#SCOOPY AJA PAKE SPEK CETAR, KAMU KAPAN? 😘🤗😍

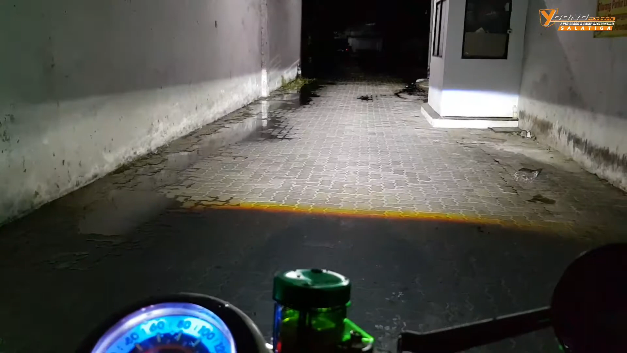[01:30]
Ya, bim. Lo, bim. Ini keadaan hujan ya. Tuh lihat, basah. Tuh hujan. Jadi sinarnya bisa tembus sampai sana ya.
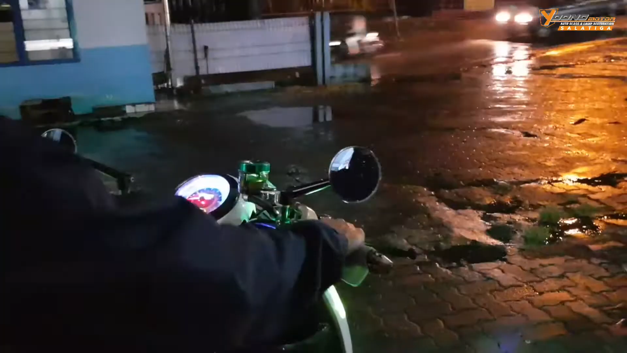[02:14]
Oke, kita coba. Mari kita coba lihat sinarnya di waktu hujan. Lawan PCU ya. Tuh ya, tembus.
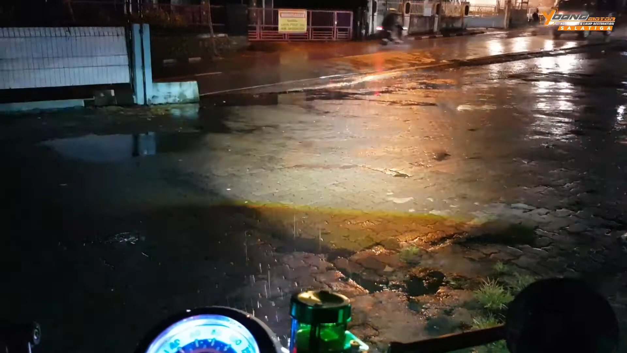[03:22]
Ya. Meskipun hujan-hujan lewat PCU aja tembus. Nah, ini ya. Oke. Mantap. Mantap.